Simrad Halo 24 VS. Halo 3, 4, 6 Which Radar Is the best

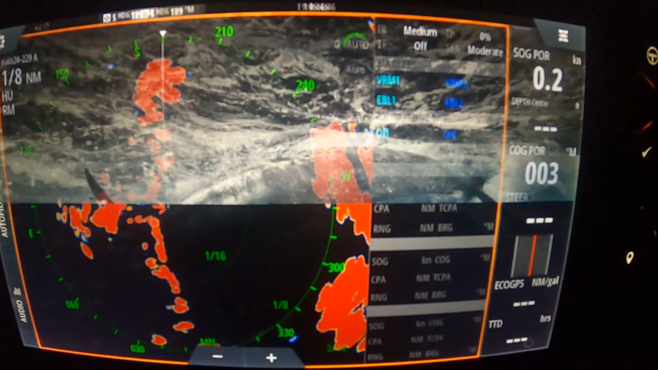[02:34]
So that's when the radius comes into play.
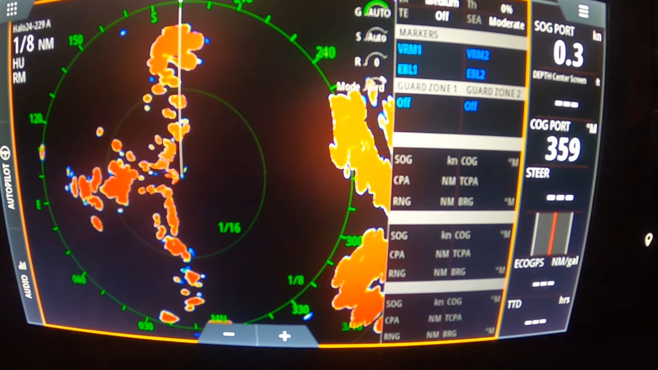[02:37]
Also, guys, I want to say that the Halo 3, 4, and 6,
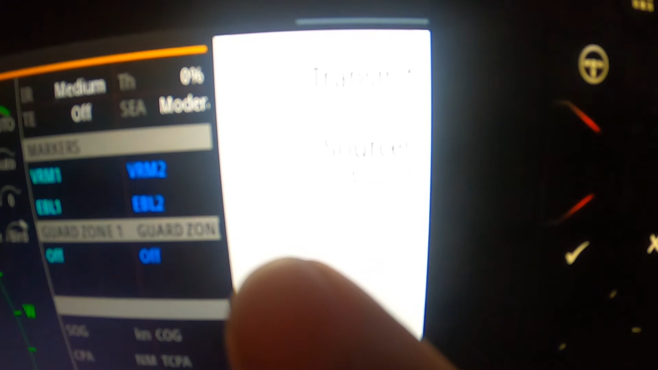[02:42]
all of them take 16 to 25 seconds to load up and show up on your screen, guys.
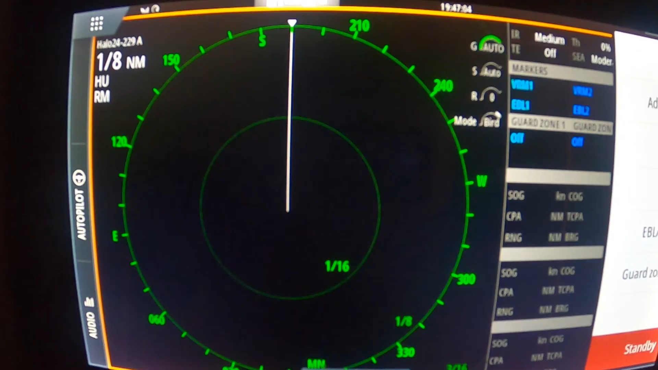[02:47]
Compared to the Halo 24, which just loads up instantly, which is really nice because you don't have to worry about making sure it's working.
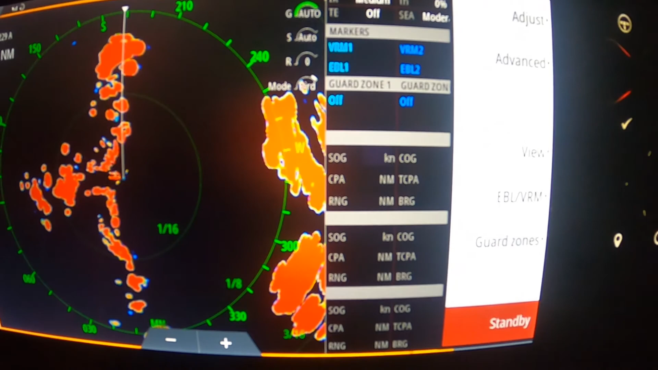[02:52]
And it just loads up instantly. And when you need it, you can just turn it on and you can get results in a matter of an instance.
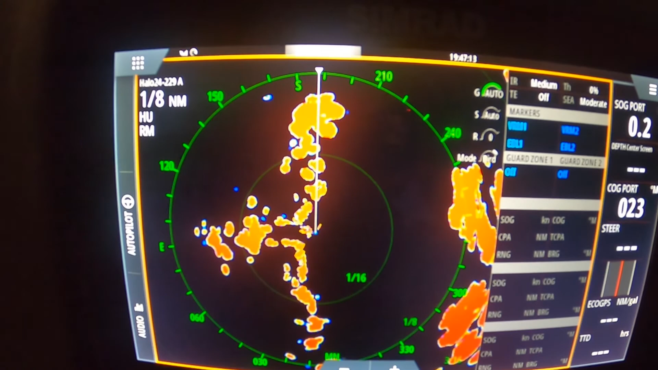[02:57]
So this is a really big difference, guys, because now with all this modern technology, we want things to load up fast.
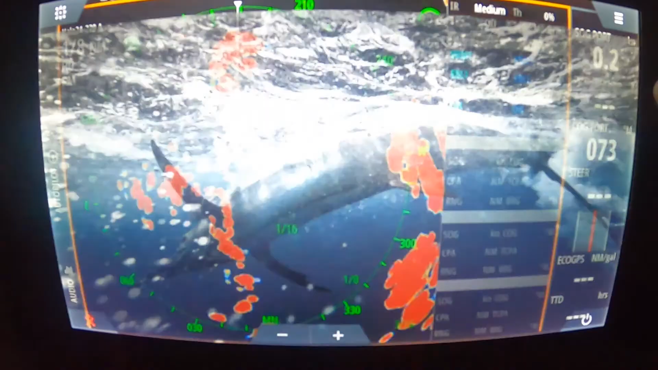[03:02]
And the Halo 3, 4, and 6 have been out for a few years, a lot longer than the Halo 24.
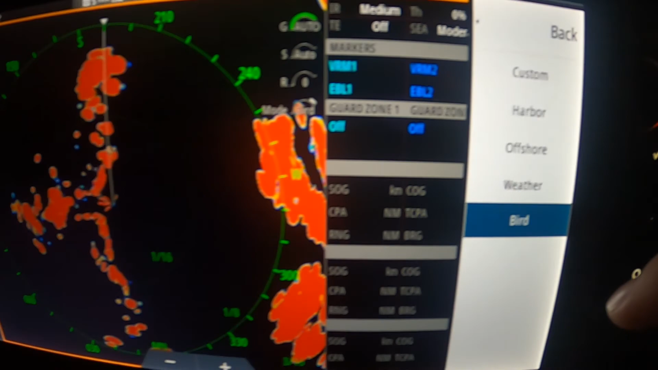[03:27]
Also, guys, the Halo 3, 4, and 6, they can spin up to 48 rotations per minute,
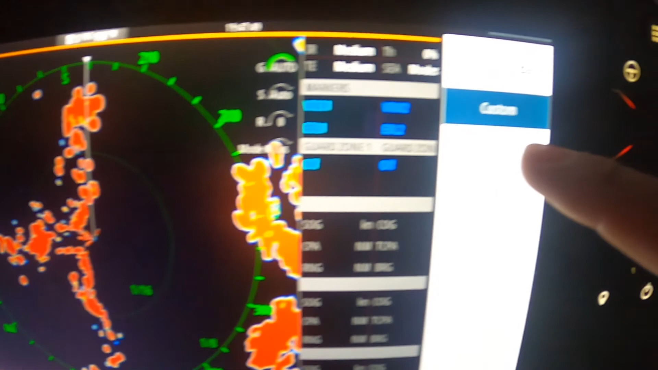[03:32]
which means it goes around in a circle 48 times.
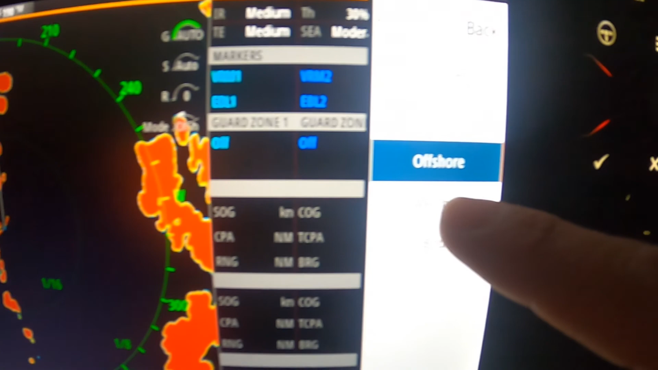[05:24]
which allows you to have a clearer picture around your boat, which would definitely make sense to why I would probably see birds a lot better on my Halo 24 radar compared to the 3, 4, and 6 radar.
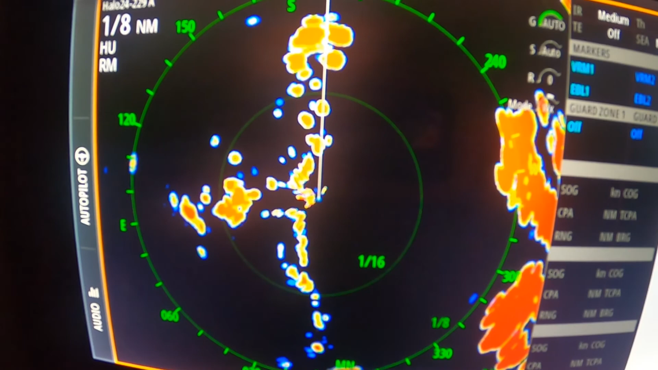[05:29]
So, if you guys really want a radar for birds or you want a better radar for birds,
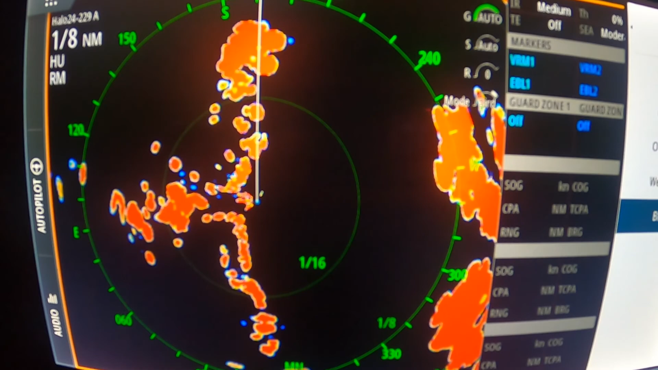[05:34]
make sure you're using the Halo 24 compared to the 3, 4, and 6 radar because it's spinning faster,
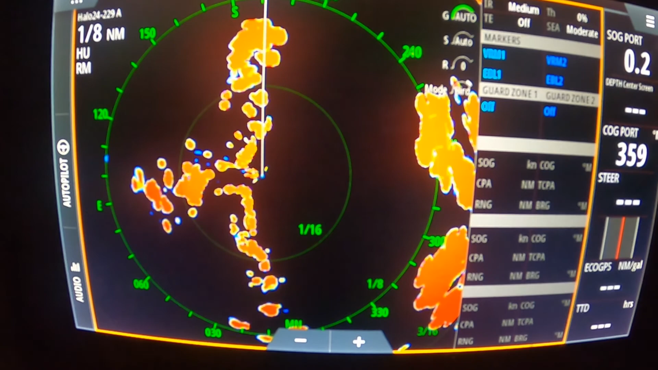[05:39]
and I think I said one time it was like 2.5, 3 miles where you see birds.